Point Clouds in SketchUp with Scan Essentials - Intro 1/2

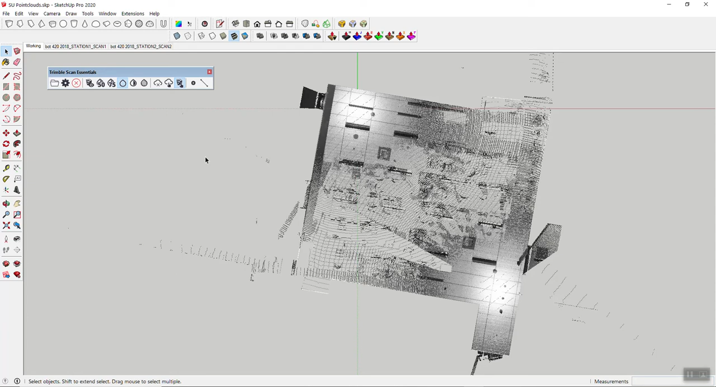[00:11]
okay in this video I'm going to go over how I'm using Trimble's scan essentials extension for SketchUp to work off a point cloud and basically create a floor plan or volumetric model of elements out of a scan so what I'm working with here as you can see is a scan of our
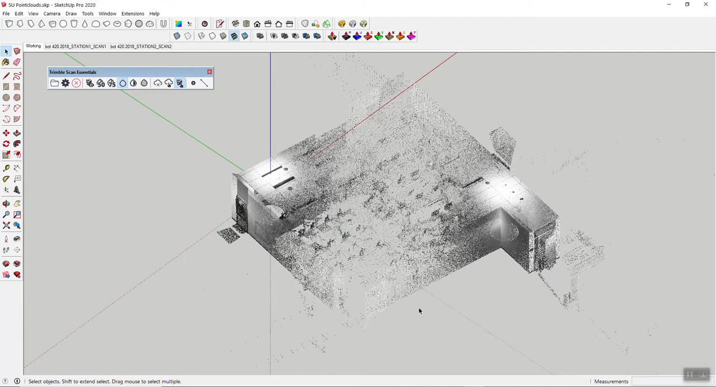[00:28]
classroom two-station scan nothing too fancy really a simple one but just a way to explain things I'm also not going to go over the scan essentials extension and some of the tools some of those will come up of course but that is covered elsewhere of course okay so before we get going first of all I do like to do this in parallel projection because then I can align things a little better I can go into top view and and so on and so forth but you don't have to do that you can stay in perspective
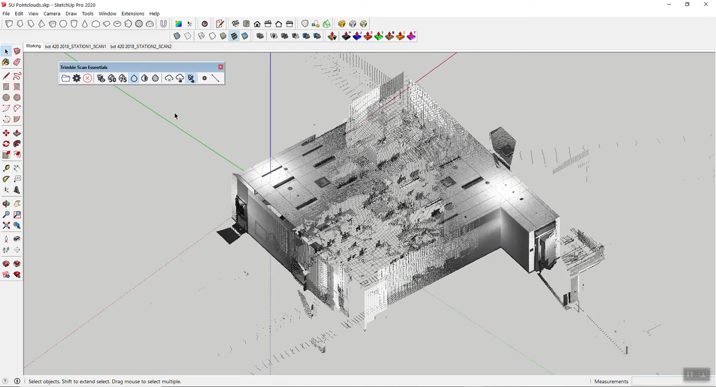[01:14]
usually I like working in perspective at SketchUp and but but you don't have to so either way it's completely up to you but maybe give parallel projection a try because makes your life a little easier so then in the way I
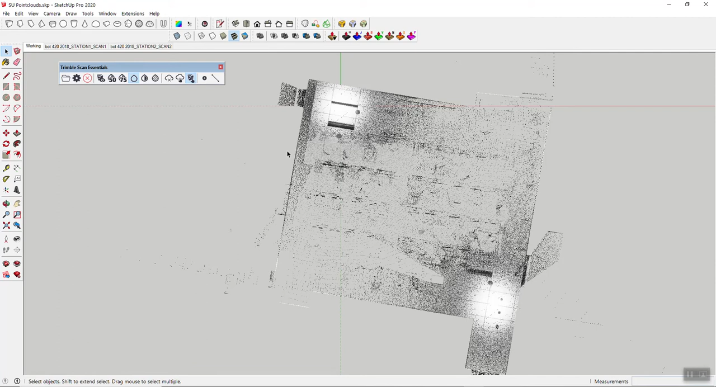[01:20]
would start this it's actually just by drawing a rectangle on the ground now if you remember here there are different snapping options whether you basically allow SketchUp to snap onto the point cloud or to SketchUp entities in this case actually I really don't want to
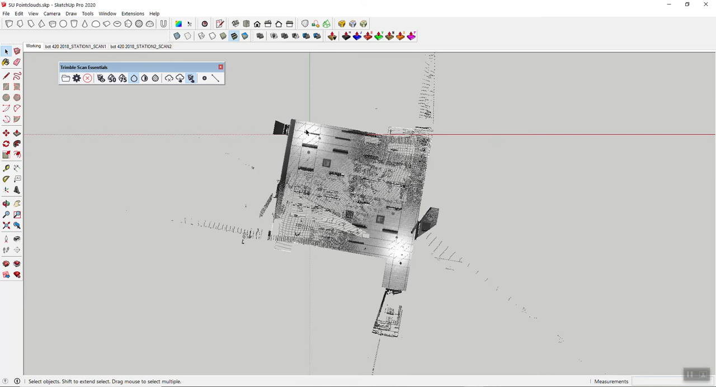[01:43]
snap onto the point cloud so I'm going to make sure SketchUp pick is on and then all I need to do is draw my rectangle okay
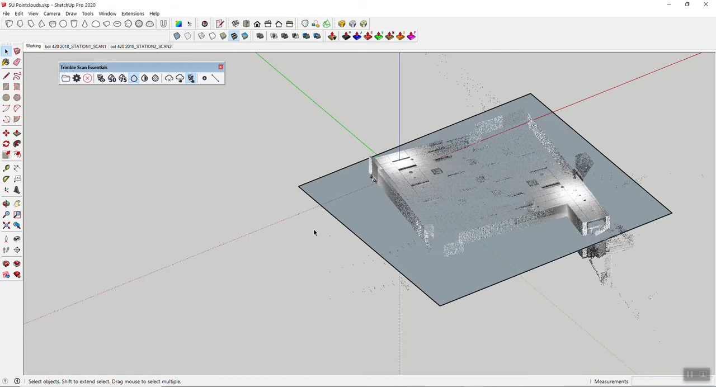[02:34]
that's one part the other part also has to do with pre-processing so as you saw I loaded this point cloud in already and what you couldn't see though is that I classified a bunch of elements in real works so that I can now take them apart and basically just show those so in addition to the main cloud here I do have classifications of ceiling floor
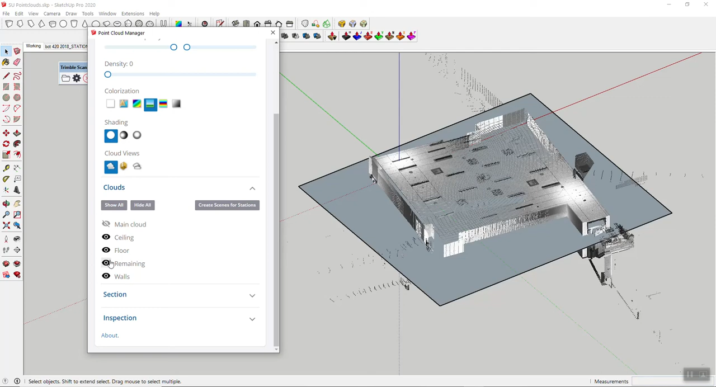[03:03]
remaining and walls which is great of course because now you can go ahead and you can turn the ceiling off for example and maybe even the floor and remaining is basically all of
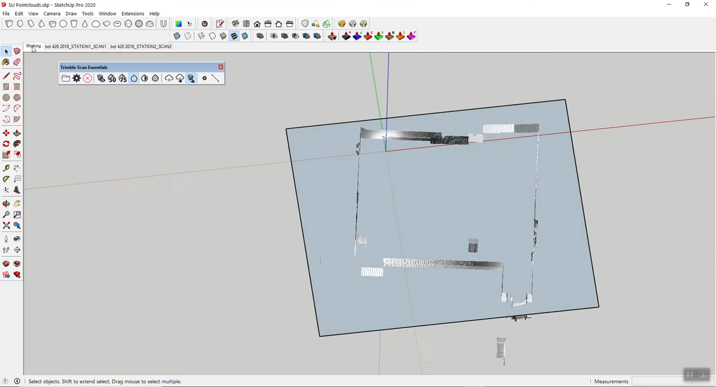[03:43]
gonna go back to my top view and actually one thing that I should do is
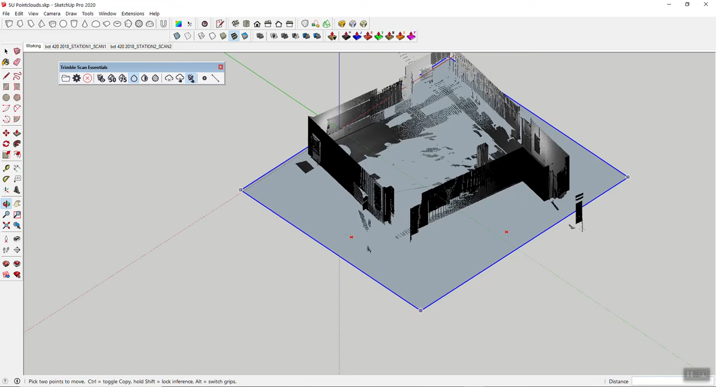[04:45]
I'd like to move it up again and of course snap onto the floor so now with my rectangle going up I'm gonna switch to point cloud pick I'm gonna stay on
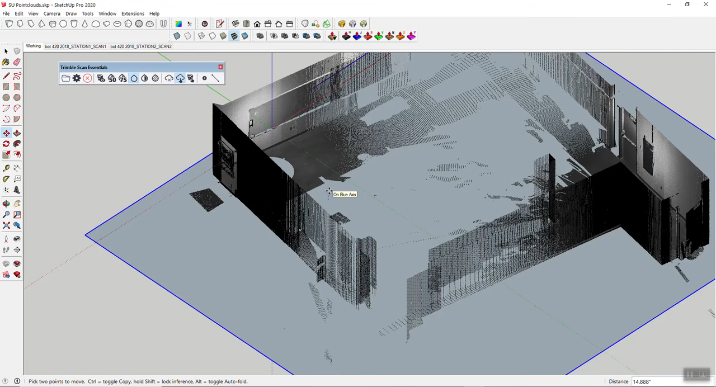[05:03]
the blue axis and then I'm simply gonna you know hover over this floor here and now I can click and I have placed my rectangle
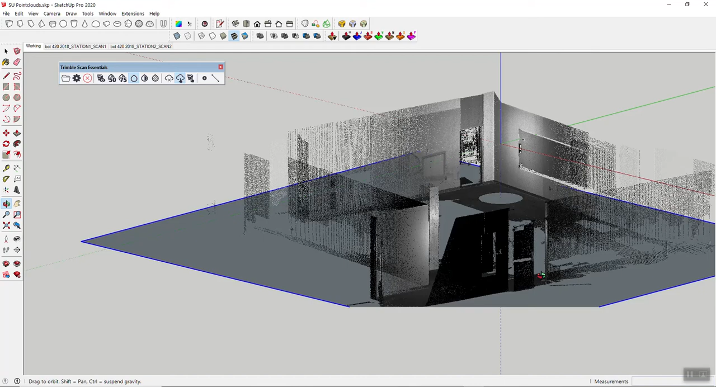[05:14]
properly on the floor clipping here but there you go you see now we're pretty good
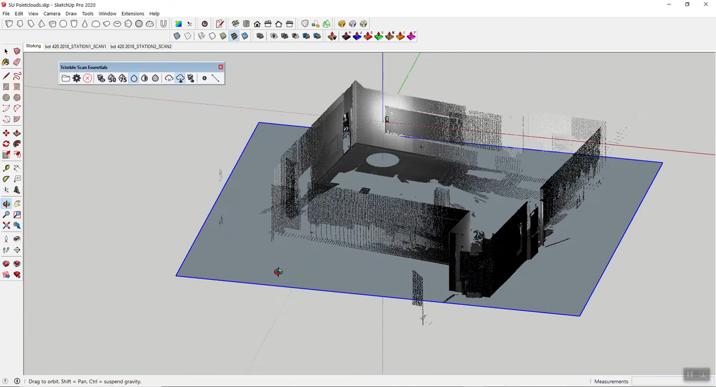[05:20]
obviously there is the question of floor flatness and that may not be the proper zero point that you want but that is one one place to do it so now my section obviously is not going to be at the floor it's going to be four feet up so I'm going to move this one
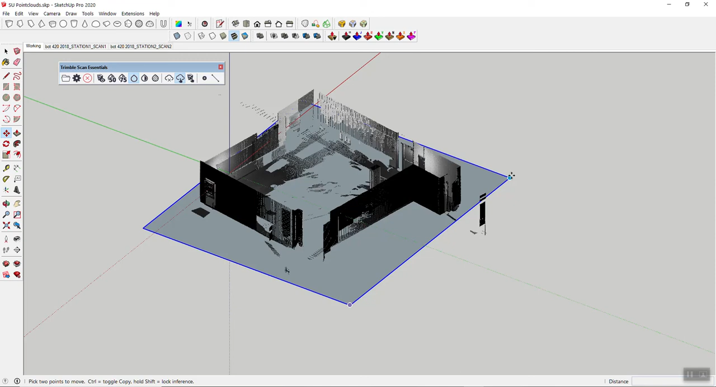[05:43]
more time on the blue axis four feet and now it's
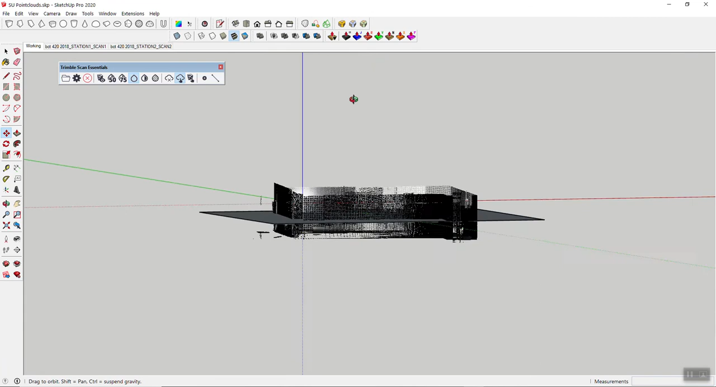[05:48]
perfectly where I want it to be okay